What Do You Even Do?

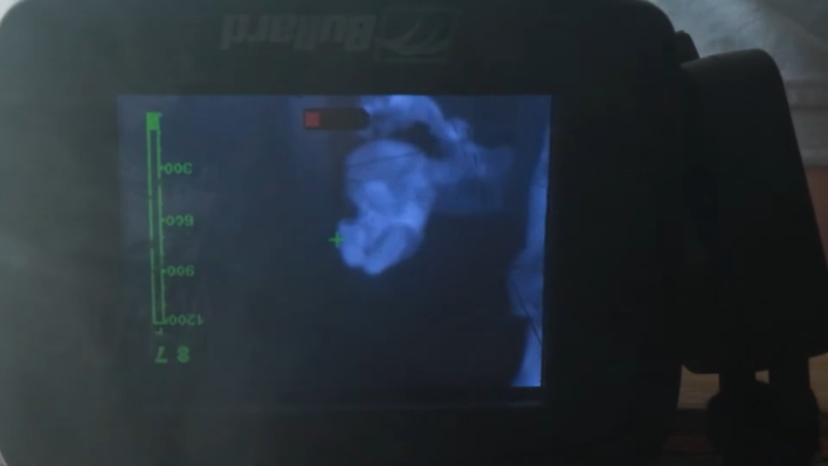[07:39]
it's called a tick something that we can see through smoke we see heat signals with it are you kidding me right now
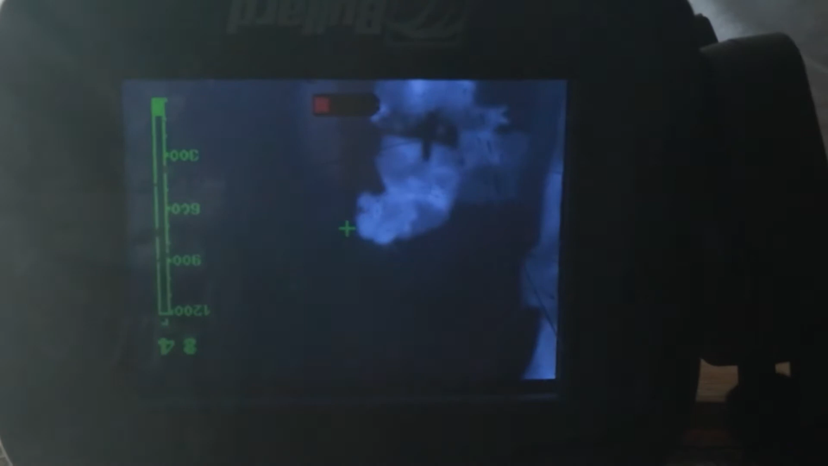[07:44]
go ahead and locate your victim and drag them to the door